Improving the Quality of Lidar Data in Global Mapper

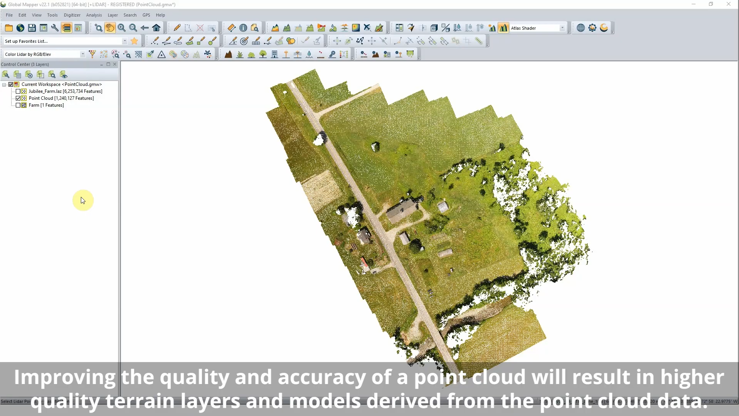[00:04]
Improving the quality of point cloud data The process of improving point cloud data falls under two general categories, editing and filtering.
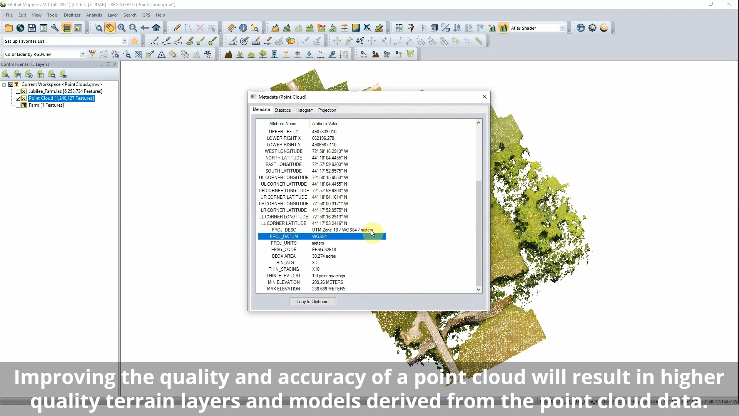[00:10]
Editing involves updating the characteristics of individual or groups of points, while filtering infers the removal of points that are not needed. After loading a point cloud into GlobalMapper, a good first step is to take a look at the metadata.
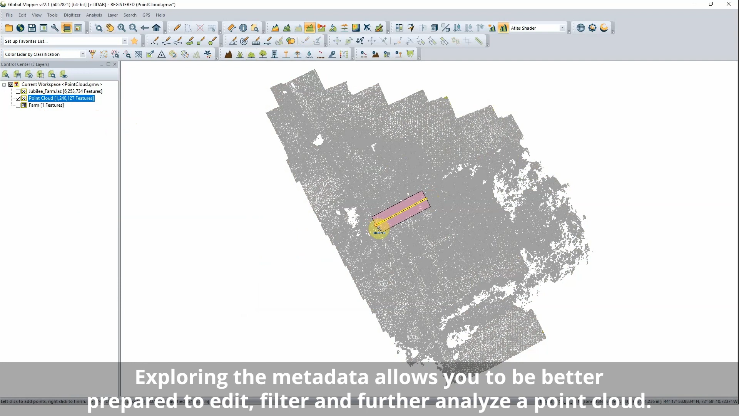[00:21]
The metadata reveals a wide variety of information about the layer, including elevation range, average density,
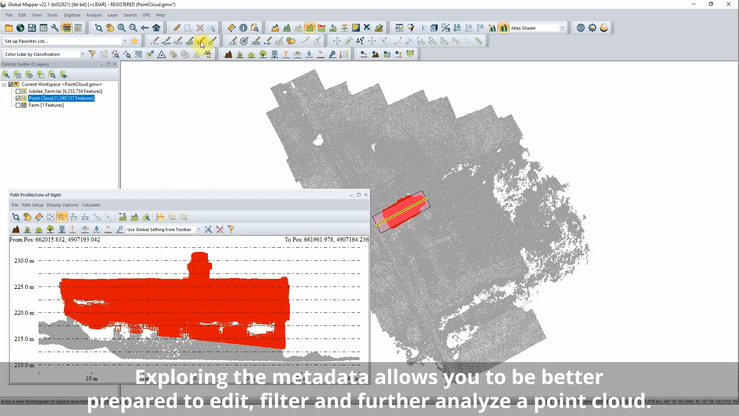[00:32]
point spacing, coverage area, and current classification of points.
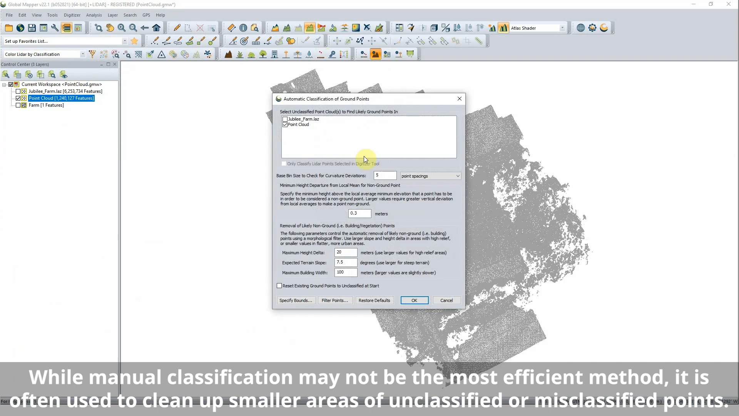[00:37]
The most common editing procedure applied to point cloud data is applying or updating classification
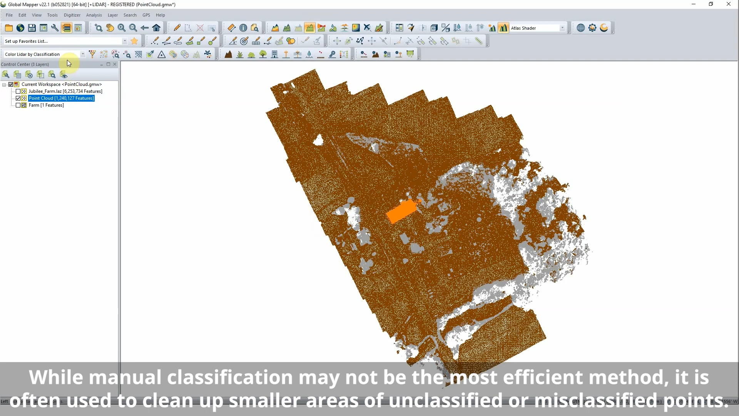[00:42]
values to reflect the type of surface represented.
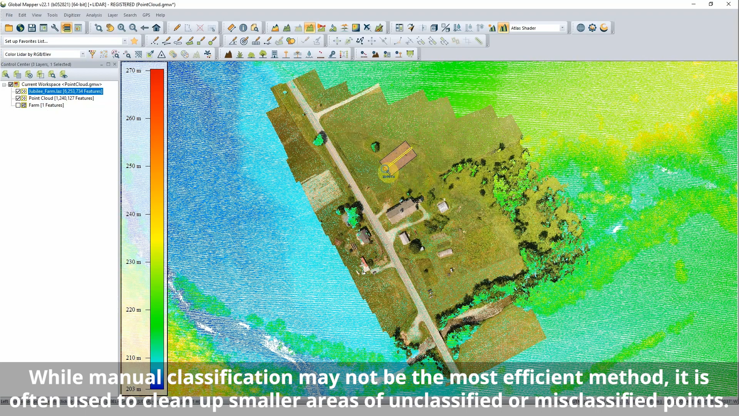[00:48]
Points can be selected in 2D view, 3D view, or the path profile cross-section view to be manually classified.
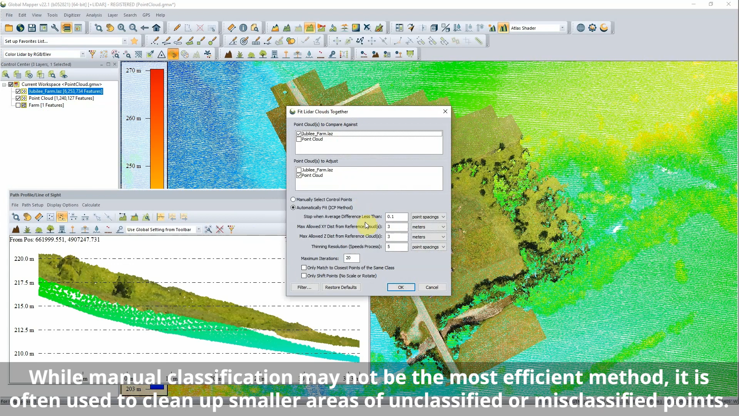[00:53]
A more efficient alternative to manual classification is to use one of the LiDAR module's automatic classification tools.
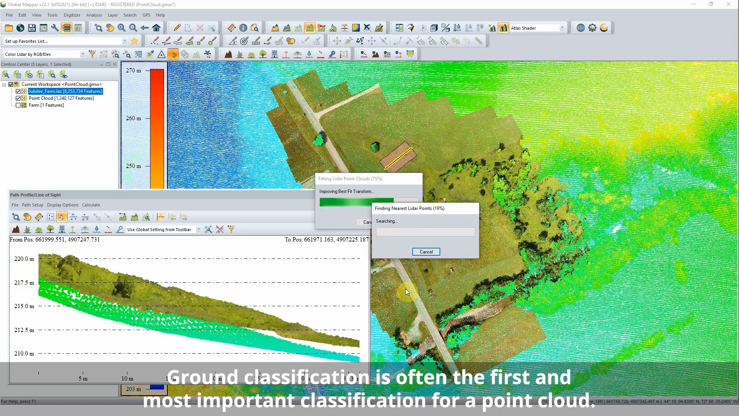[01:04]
These specialized algorithms, with some user input parameters, geometrically analyze the point cloud to identify and classify specific types of points.
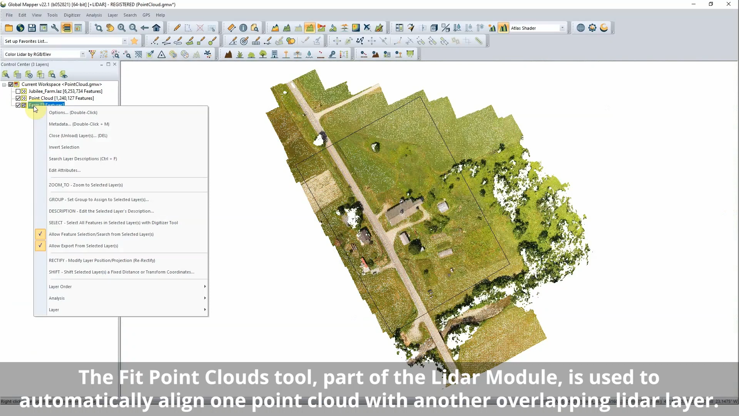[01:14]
Rectifying a point cloud to correct any positional errors in the data can be done manually or with an automatic tool using a reference point cloud or ground control points.
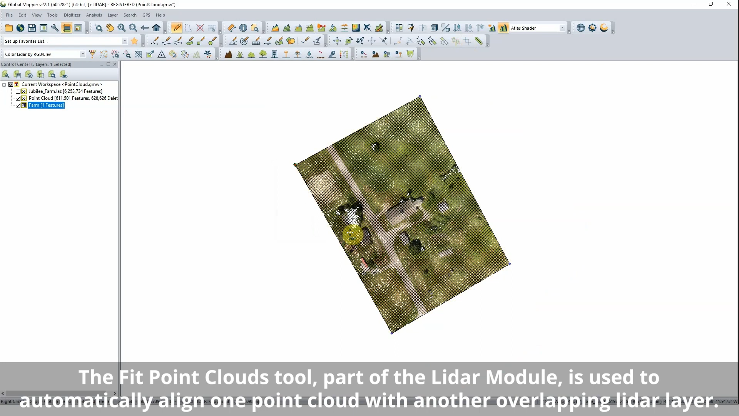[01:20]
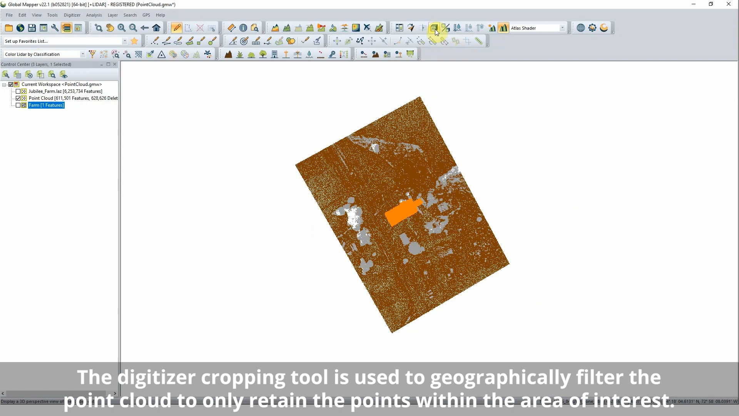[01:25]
Filtering a point cloud to remove unneeded data points can be done geographically or by any point return characteristics present in the data.
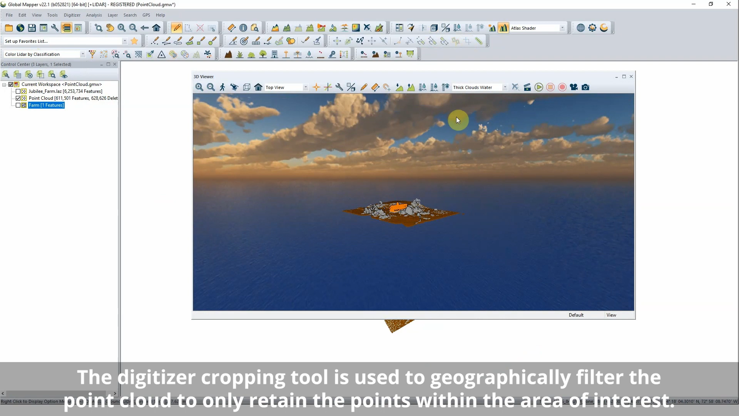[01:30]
The filtering point cloud tool can be used to remove entire classes of points from view.